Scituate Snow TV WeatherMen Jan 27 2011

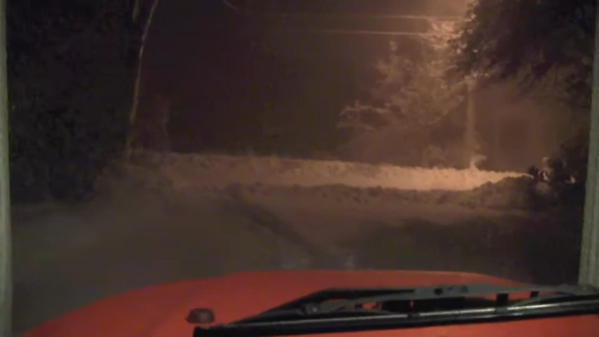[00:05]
Blizzards are becoming a dime a dozen, unlike what I told Cape Ann guy. About six and a half so far here in Scituate.
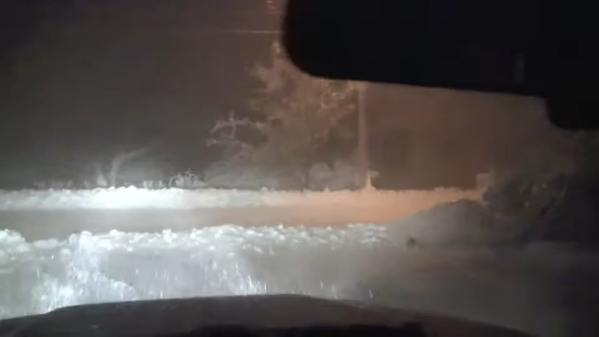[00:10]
Got to find a live crew over there on Oceanside Ave. And, uh, garage door wouldn't open. Slept four hours. It's the second blizzard in two weeks. 2011, Gilson Road. There's a major or moderate flood potential. So last time I did this, I come down this road and I ended up in water. Water will come in sometimes and we have no water.
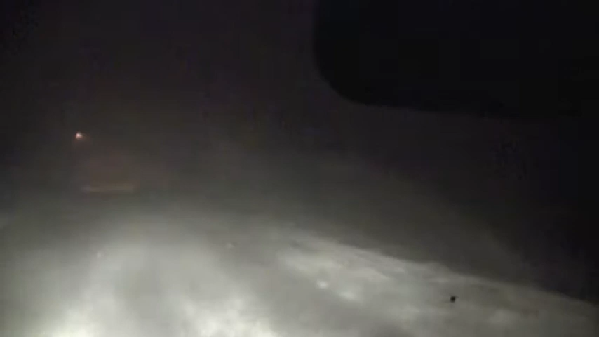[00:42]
That's a good, oh, a little bit of water, into the water there.